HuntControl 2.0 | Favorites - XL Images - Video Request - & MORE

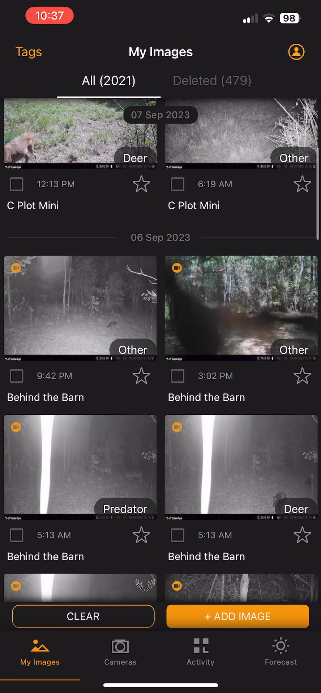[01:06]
clear filters button at the bottom left to go back to your gallery another great feature in this new app update is our request to extra-large
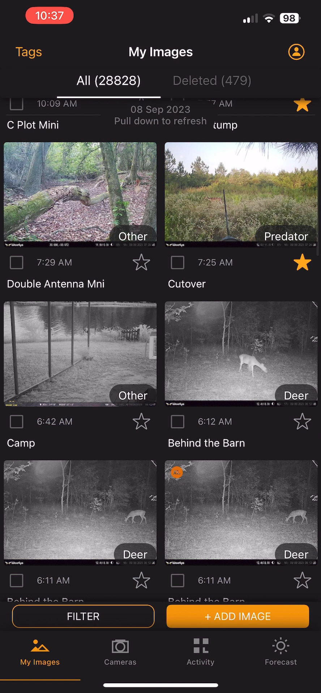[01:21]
so let's take this dough for instance if this was a big buck which I don't have you can request the extra-large version of this image so to do that you'll hit the more button at the bottom and you'll click the extra-large image button request Excel image button at the bottom of course this is not an additional cost to you except it will go against the data usage for the
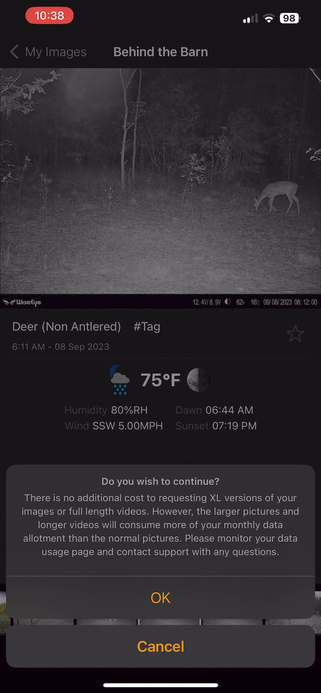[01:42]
month so keep in mind as you request these extra-large versions you will be using more of your data for that month so you'll hit ok and then it will request the large version of that photo for you now I'd already done this so I have the large image
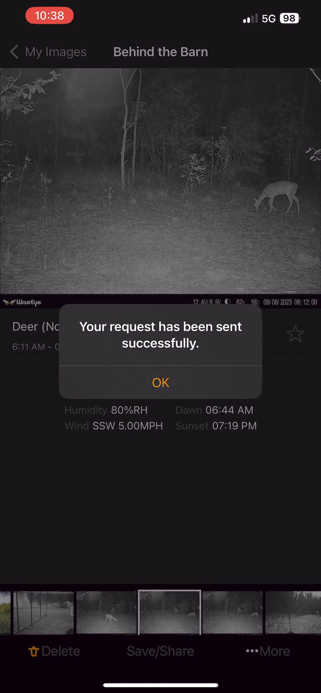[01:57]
already in my gallery of this for you to look at so you'll notice here on the right hand side of the same image you will notice it says Excel at the top left of this photo so you can click on that and it doesn't look much better because our pictures are already HD but it is a tiny bit better in quality so if you didn't want to see the larger image of like a buck in the background
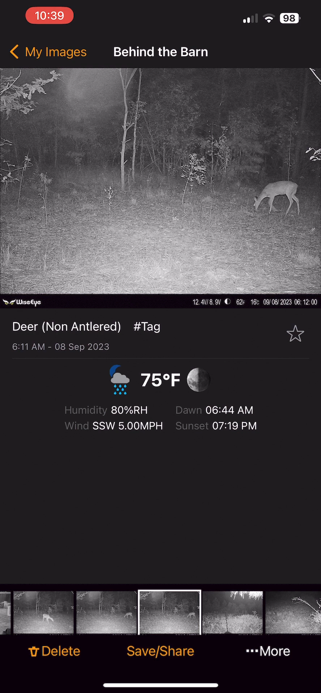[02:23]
or you just wanted to show off a beautiful image of a buck or anything you can request the extra-large image for that on that same note we do have a new feature that allows you
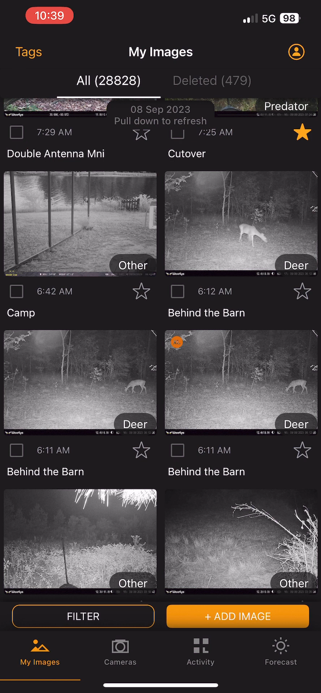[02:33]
to request the videos from thumbnail images so if you notice on the left side here on the cplot minicam you'll see a little orange icon at the top left of